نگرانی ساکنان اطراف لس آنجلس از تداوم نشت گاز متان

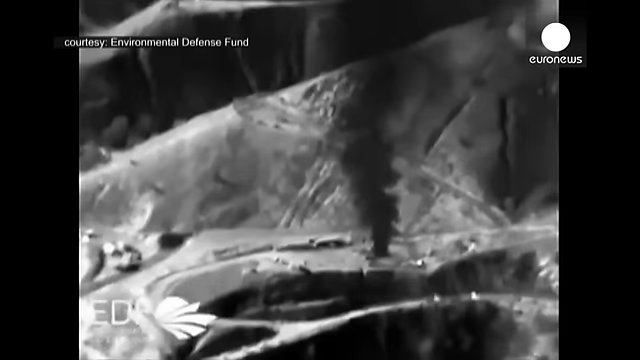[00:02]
نشت گاز متان در منطقهی در اطراف لوسانجلس که از موه اکتوبر سال 2015 تا کنون ادامه دارد سبب شده تا ست ها نفر از ساکنان این منطقه خانه های خود